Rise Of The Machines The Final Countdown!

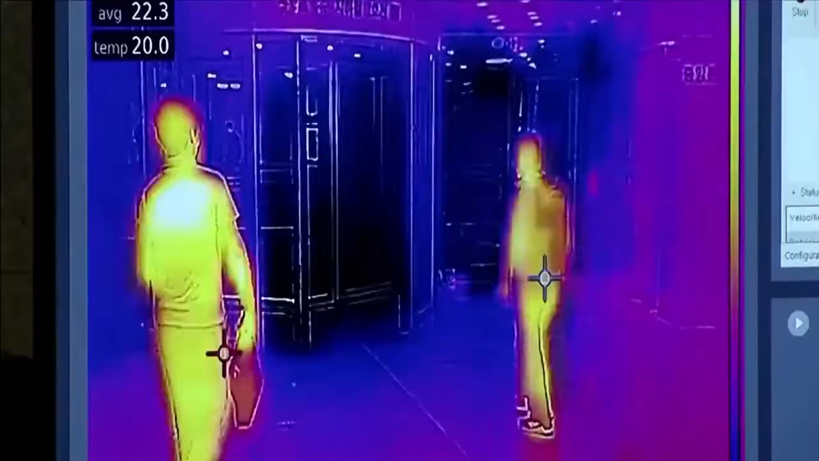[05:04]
An alarm goes off if it detects someone with a temperature over 37.5 degrees Celsius.